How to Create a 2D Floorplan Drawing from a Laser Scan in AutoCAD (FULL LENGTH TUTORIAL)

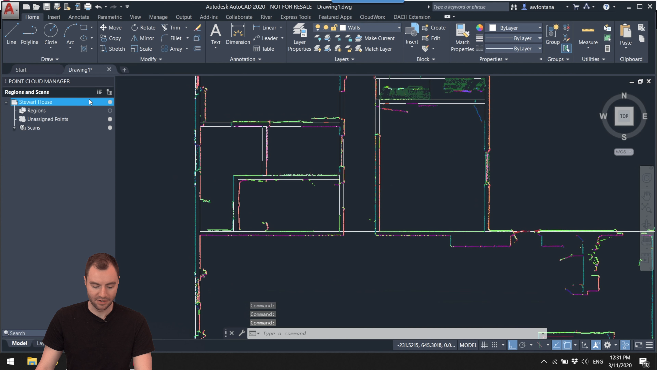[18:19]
all the line work that I need for that area. I need this line to continue on.
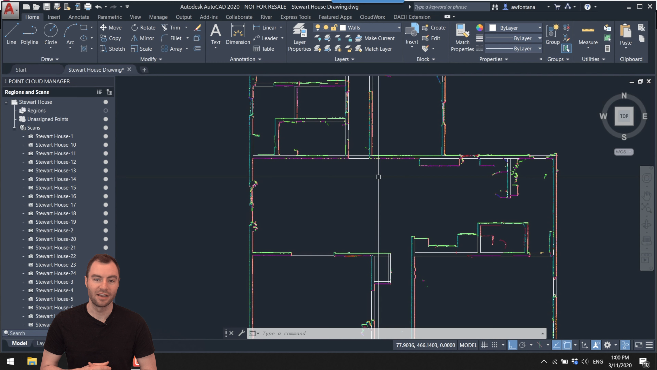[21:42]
So what I do is I go through and I draw a little line on the door frame of all my doors. So I'm going to go through and create a new layer.
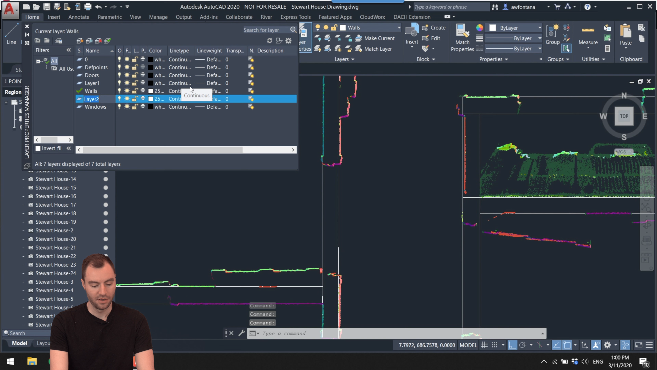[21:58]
And I'll call it door guide guides.
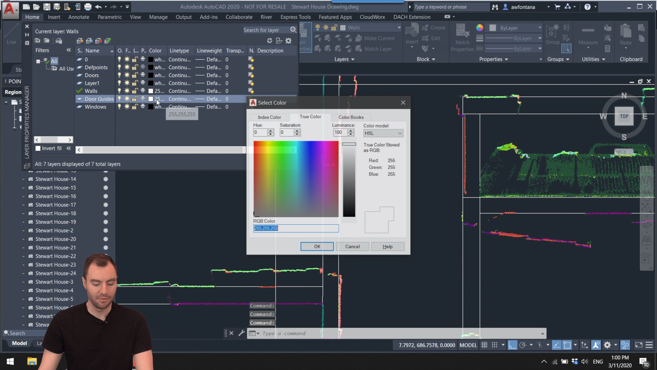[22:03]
I might make this green.
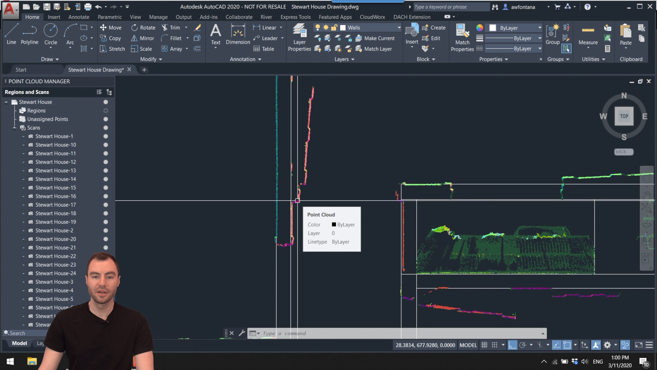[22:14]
Actually, one quick thing that I'm going to alter about this location right here is I'm going to extend these lines out to this hallway wall.
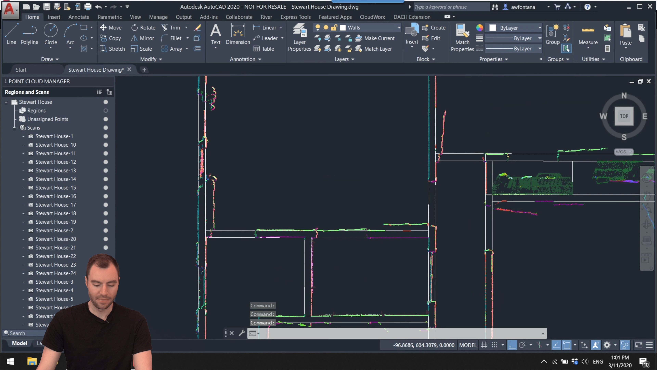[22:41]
Because I'll need to put a door in right there. I've got a couple doors for the closets. The door for this closet. So now what I do, I go through and find each of the edges of the doors. And I draw a little guideline across the wall.
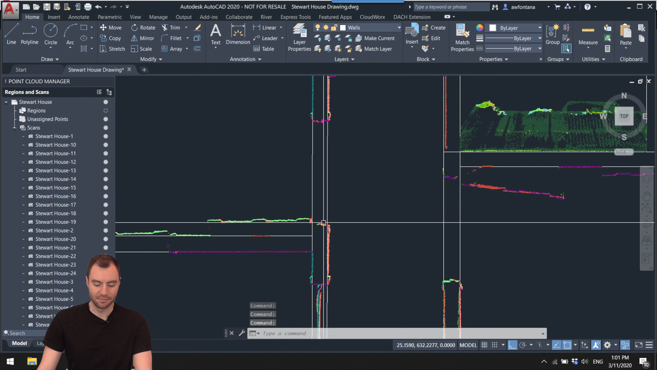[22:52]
So I'm going to, and sometimes it's, especially with this purple color,
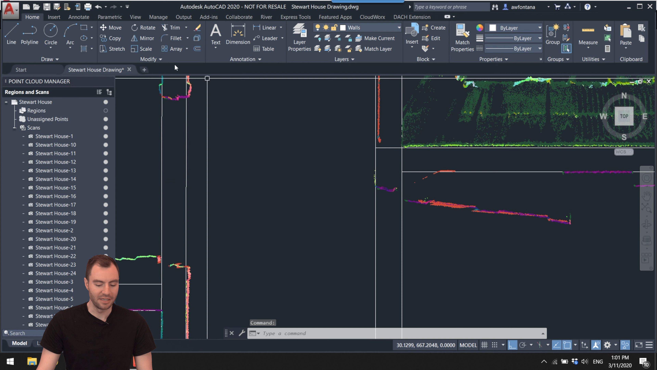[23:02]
it might be easier to change the color of the cloud, maybe to white. So I'm going to make sure that I'm in this door guides layer.
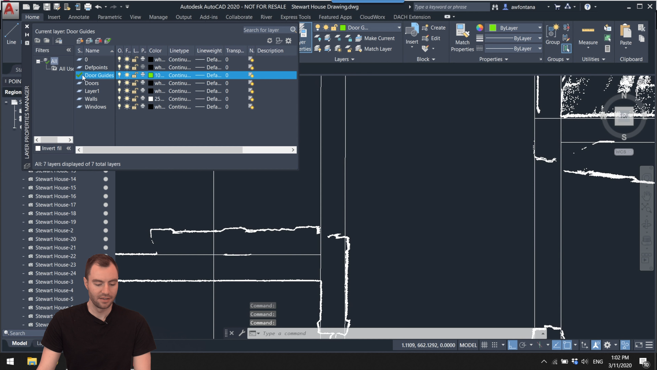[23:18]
And now I can see that this door opens on this side. So I'm going to create a quick line right there. This door opens on this side. Same thing.
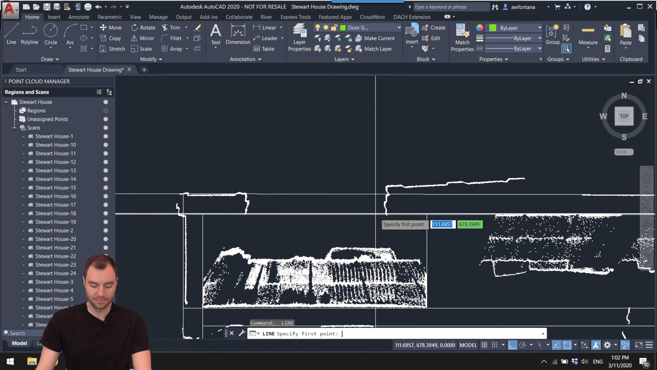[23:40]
So now just go through to each door and draw a quick line. Just to get an idea, if I hide the cloud really quick, you'll see I have a little guideline where that door needs to go.
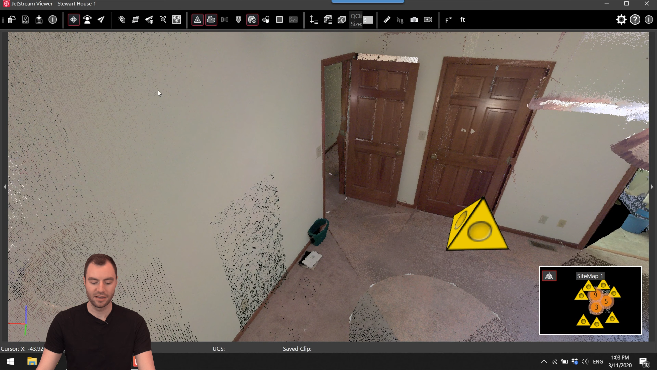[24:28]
the Jetstream Viewer with this LGS cloud,
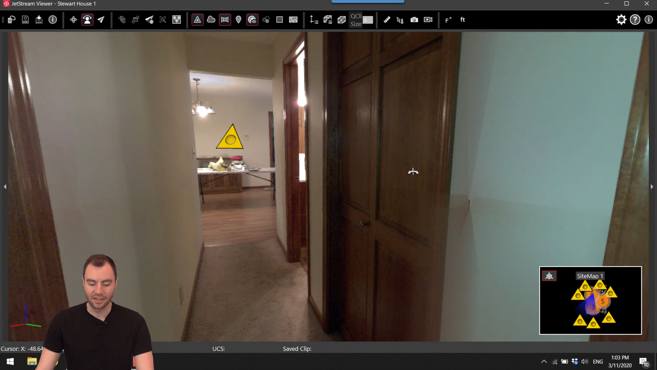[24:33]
then I also have a video where I explain that whole process. You can check it out in the description below. So I can see that this door, hmm, it's not exactly obvious which way this opens.
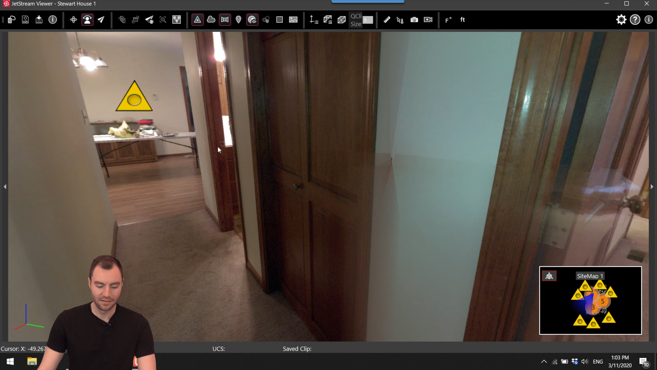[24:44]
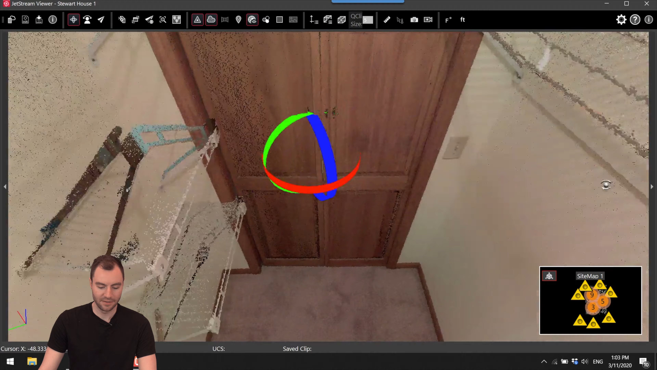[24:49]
I think it's, okay, so it's double doors that open like this.
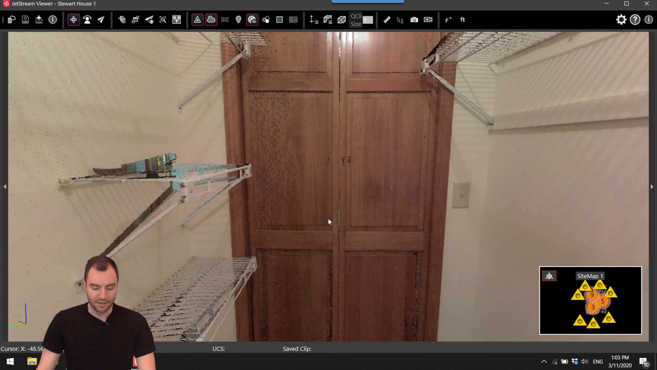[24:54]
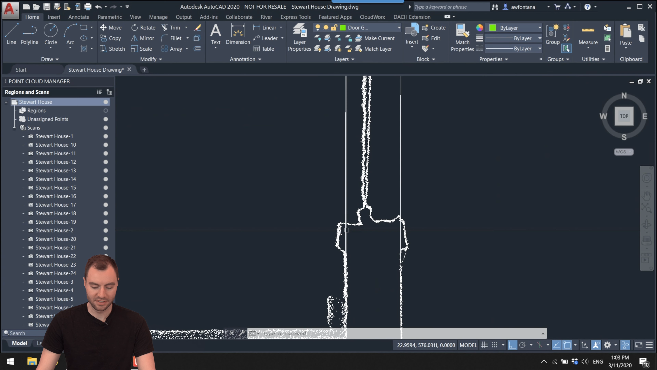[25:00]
So, it doesn't matter which side of the door I draw this line on. And then this is the garage door.
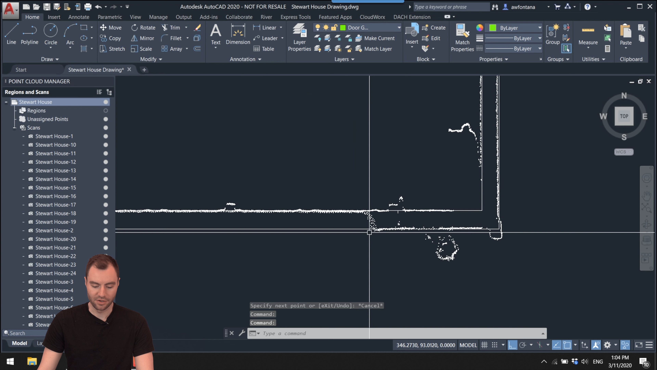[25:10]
You don't necessarily need to do it for the garage door, but I can do it. It just, it might come in handy.